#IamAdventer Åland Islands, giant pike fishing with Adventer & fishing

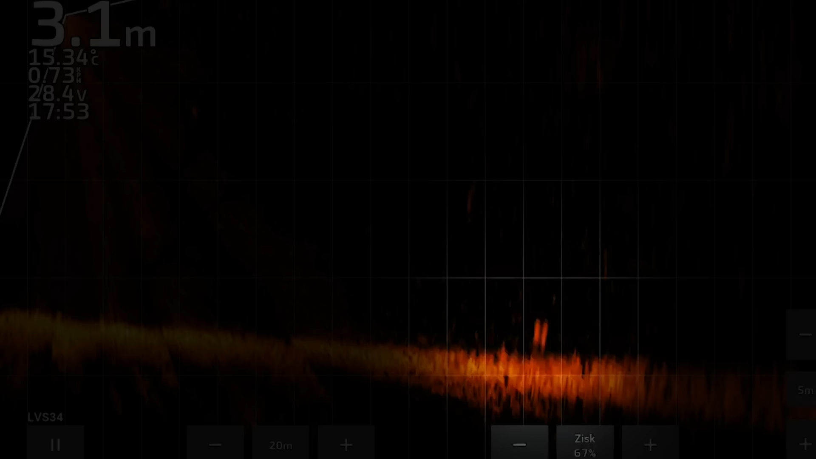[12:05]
On screen: depth 3.1 m, water 15.34°C
And thus the echo sounder at least helped us to find the bait close to the surface.
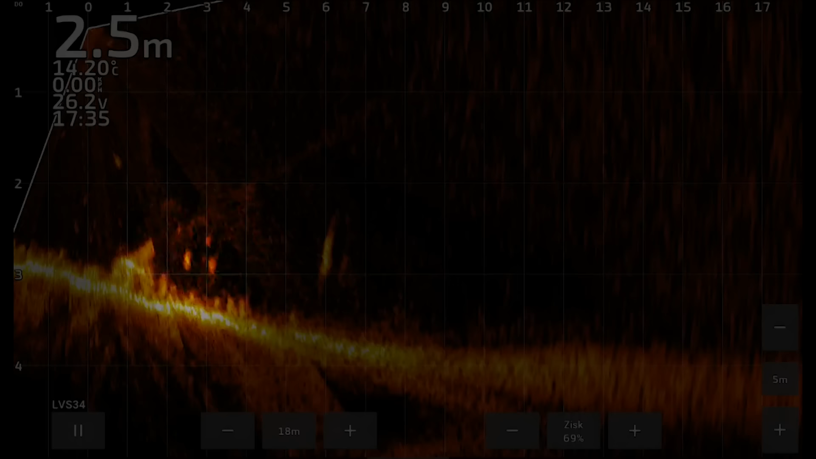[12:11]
On screen: depth 2.5 m, water 14.20°C
And the truth is that thanks to the technology, even if you don't manage to pull off a strike, you can see your bait in being washed by a fish.
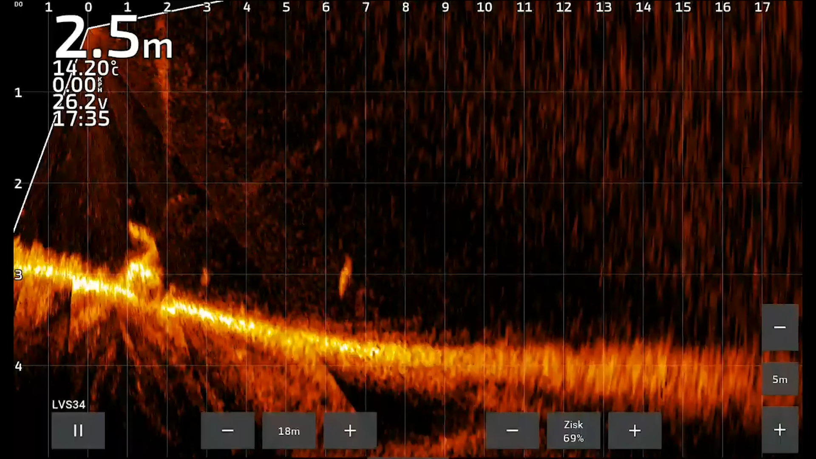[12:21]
On screen: depth 2.5 m, water 14.20°C
So the rush of adrenaline there is similar to when you make the actual strike.